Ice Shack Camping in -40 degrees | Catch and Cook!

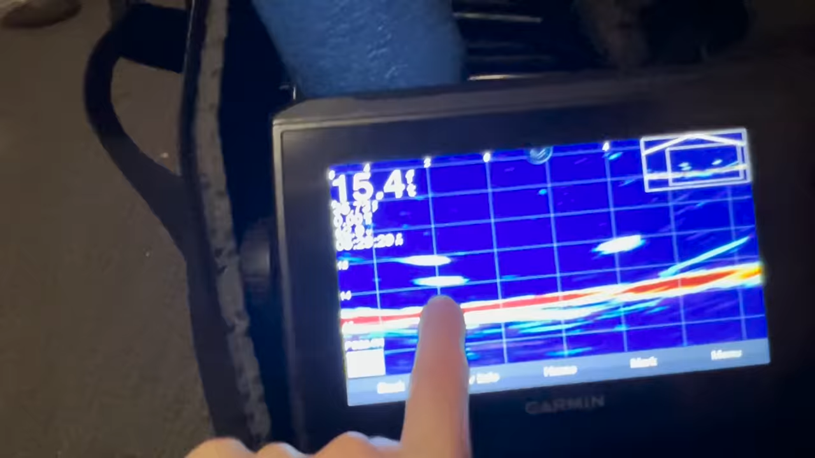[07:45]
as you can see let me zoom in on it it's going up that's that's that's that bait
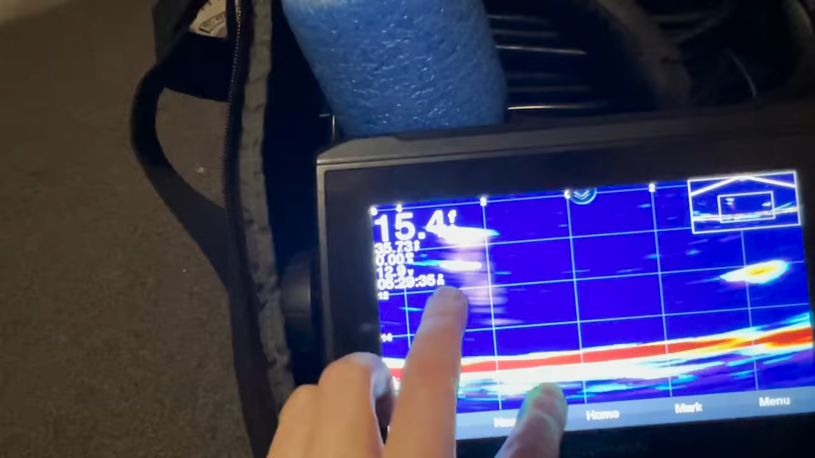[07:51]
and then this one over here i'm going to jig this one up a little bit
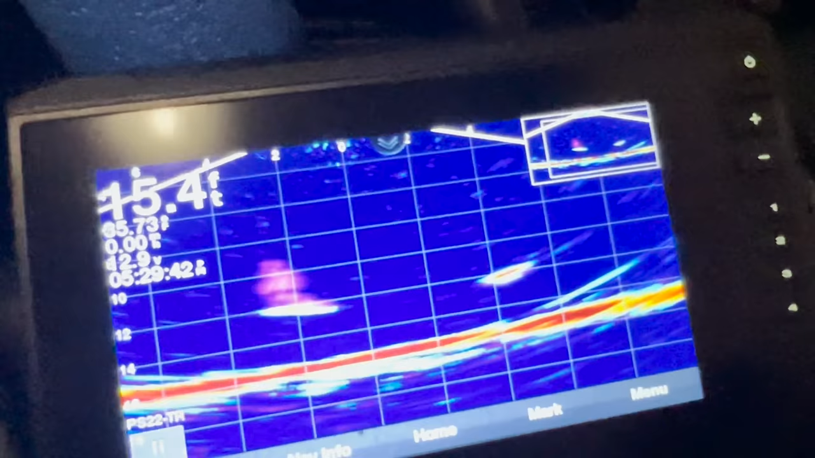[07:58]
jigging it up that's that bait here so on this one just like
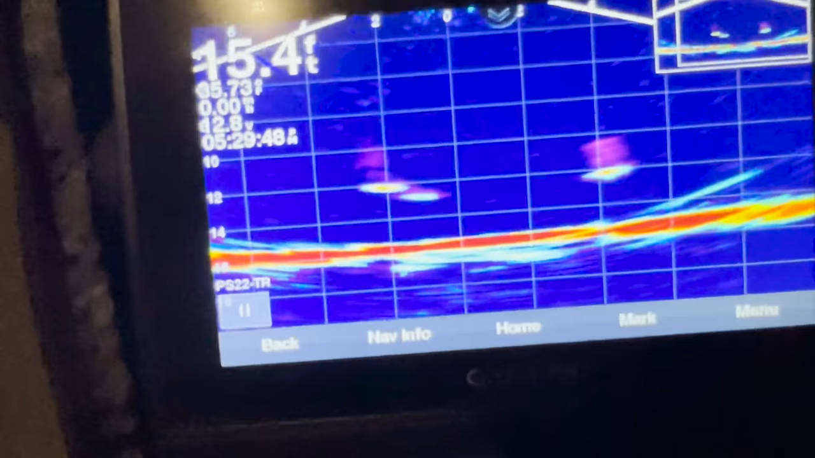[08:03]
the other graph it basically looks exactly like these
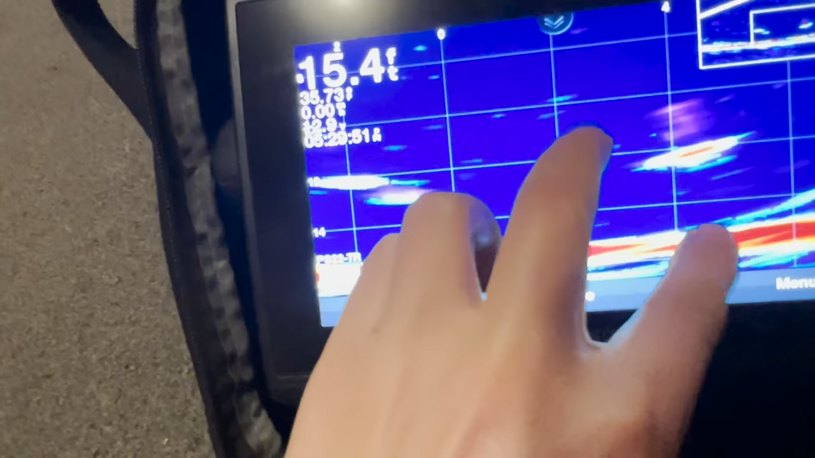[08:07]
marks just like a blob usually like double the size
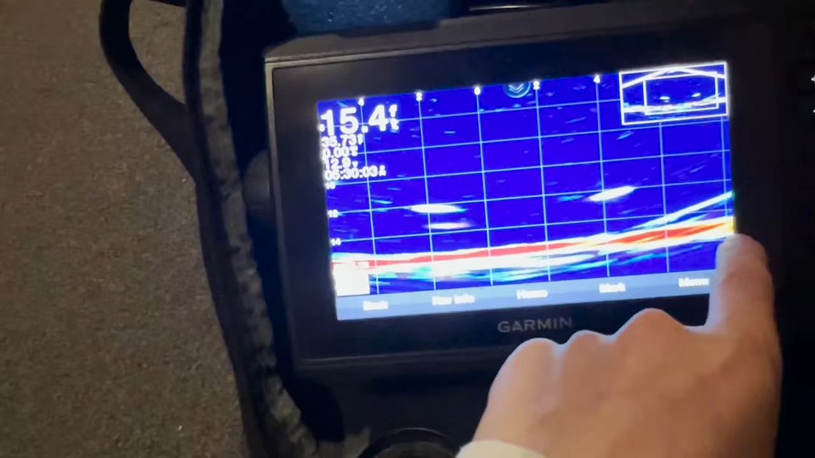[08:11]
then once again just like the other graph this whole thing right here is bottom
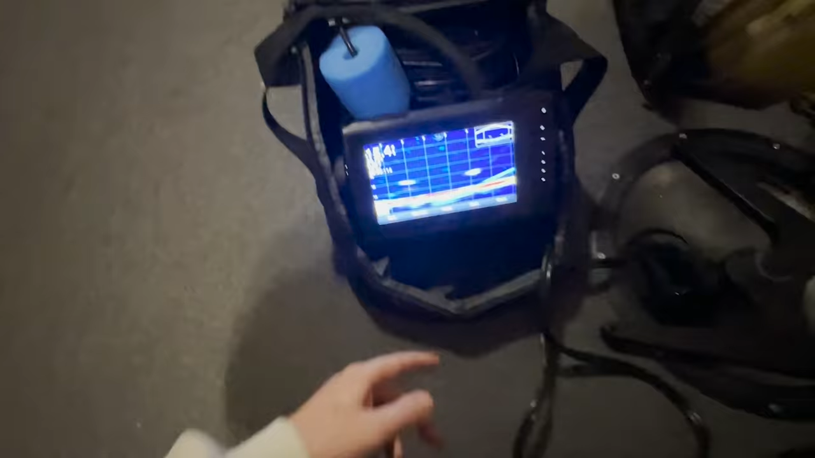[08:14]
once a fish comes or something i'll pull this out again and i'll try to show you
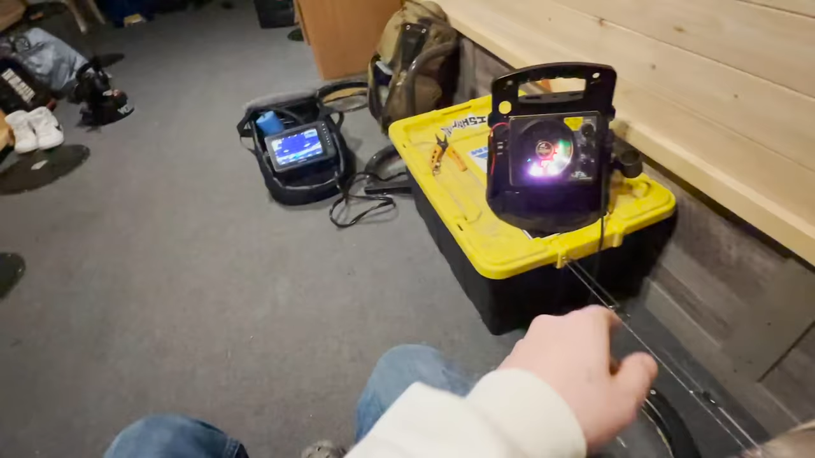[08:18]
i don't know if i'll be fast enough to show you on that but i could for sure show you on that one come on come up
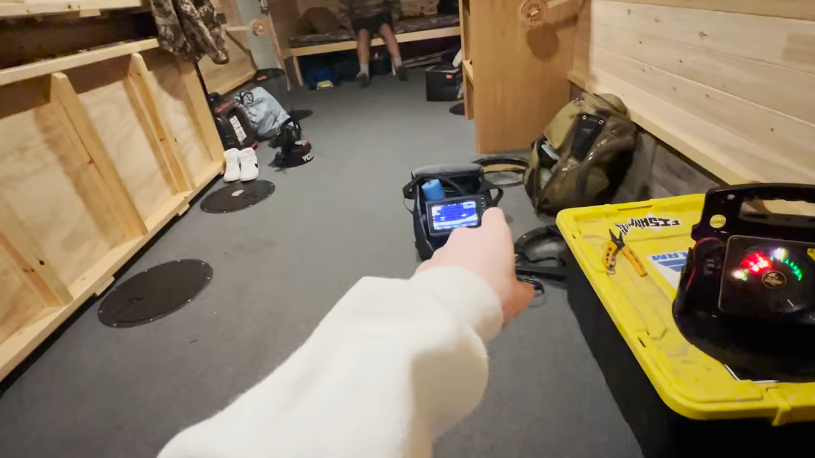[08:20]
keep your eye right here this is a fish on bottom let's see if we can get it to come up a little bit okay let's go into the left rattle reel
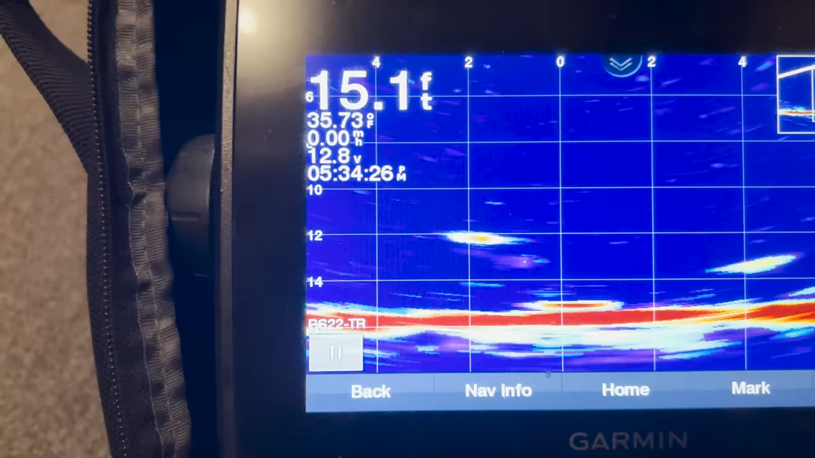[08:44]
On screen: depth 15.1 ft
this looks like a good mark yeah want to come jig this a little bit once maybe a little pop yeah maybe a little pop just sitting there it's getting closer it's bigger it's getting bigger give that jig just a little pop see if it fires them up it's like swimming right to him too oh and he swam away
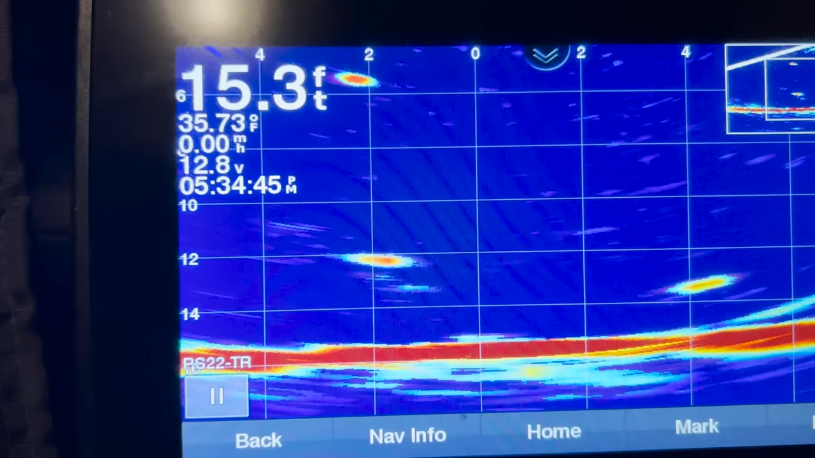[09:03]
On screen: depth 15.3 ft, water 35.73°F, speed 0.00 mph
sorry yeah that's basically what the fish been doing all day but
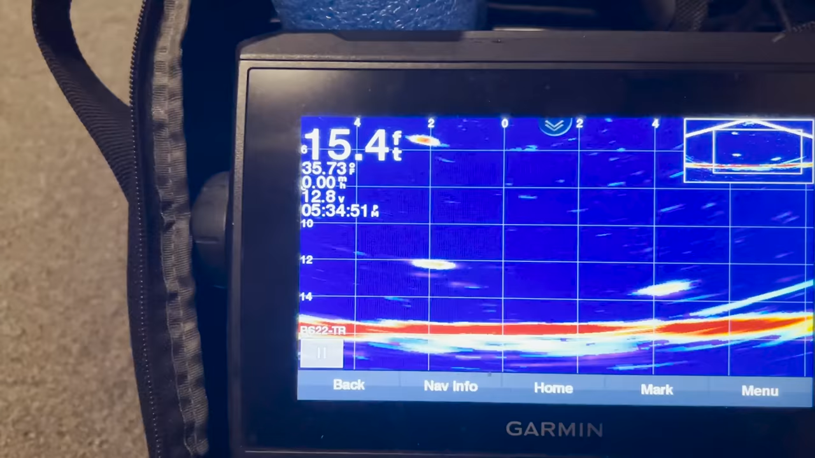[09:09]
On screen: depth 15.4 ft
uh maybe i'll try again see if we can get one a little bit more suspended like on the bait and moving a little bit faster yeah